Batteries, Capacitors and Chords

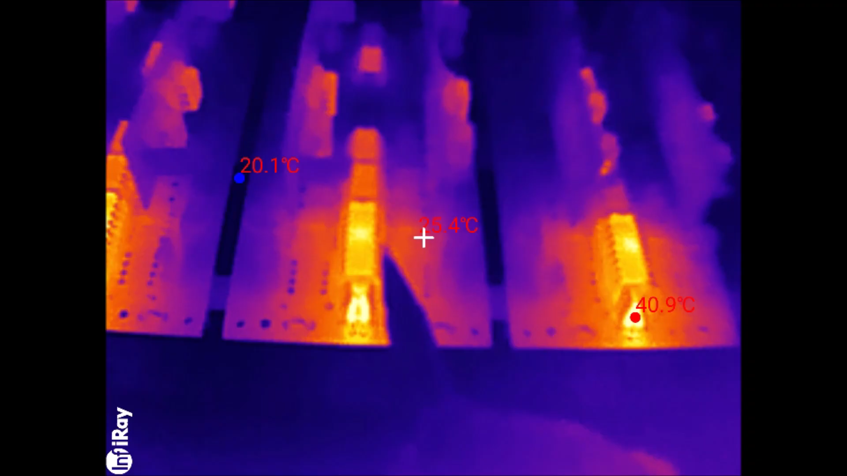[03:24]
camera you can see that the uh oh where is it where's my oh it's over here um yeah the vca chip there is kind of warm but the hottest point are these two resistors down here
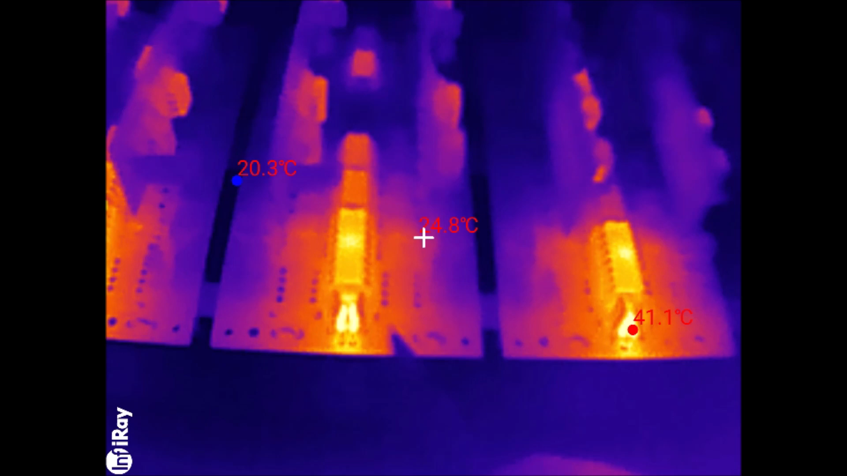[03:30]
On screen: max 41.1°C, min 20.3°C
uh 41 degrees on that one let me get the macro lens
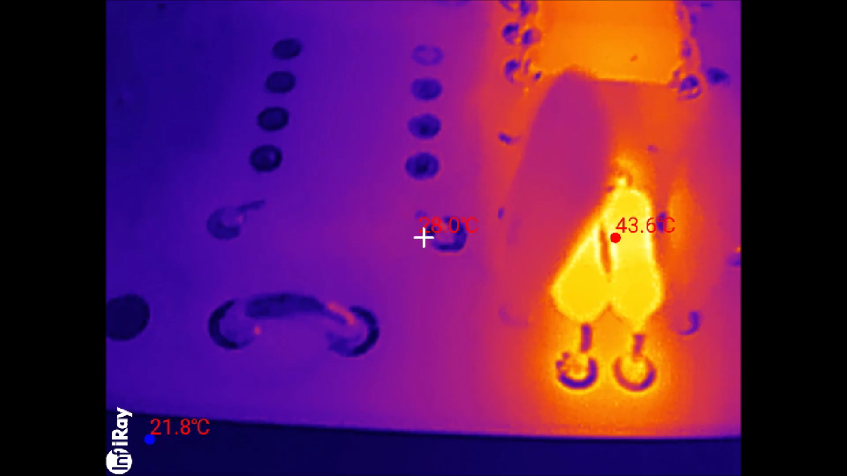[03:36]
so now with the macro lens uh you can see those two resistors are at 43 degrees that's pretty warm
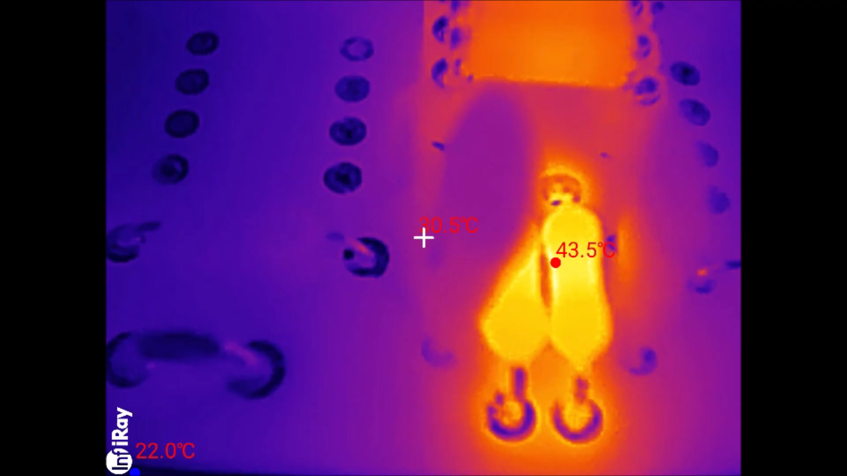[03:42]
On screen: max 43.5°C, min 22.0°C
and the chip above is at 38 degrees interestingly these um transconductance op amps have no resistors in them they're purely
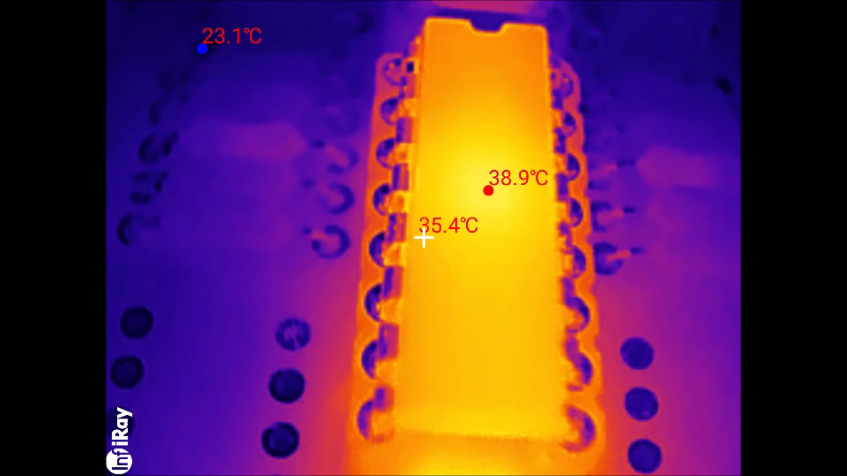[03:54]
current devices so it's only transistors and diodes now the chips uh further up
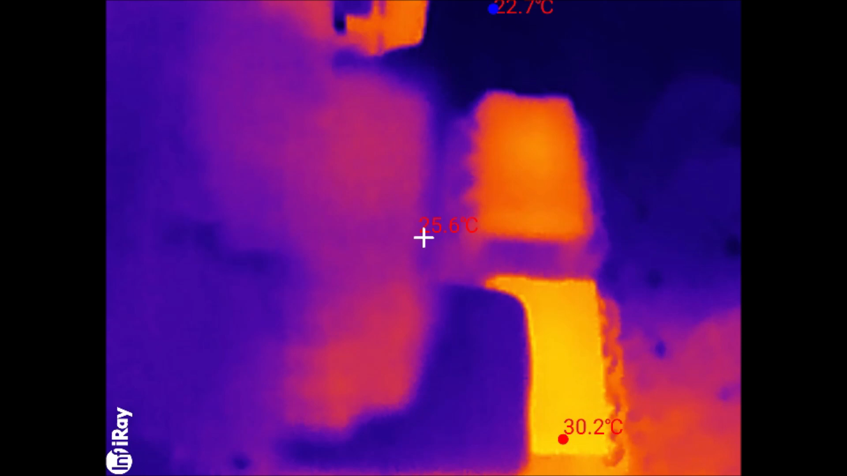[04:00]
On screen: spot 25.6°C, max 30.2°C, min 22.7°C
are mildly warm 30 degrees but not as warm as this transconductance op amp and its associated resistors
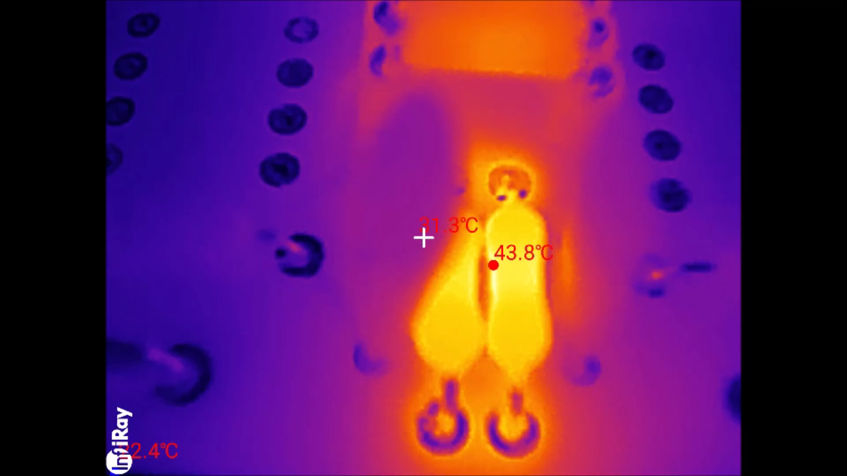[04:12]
On screen: max 43.8°C
so in terms of the circuit diagram this is the transconductance op amp now its high impedance current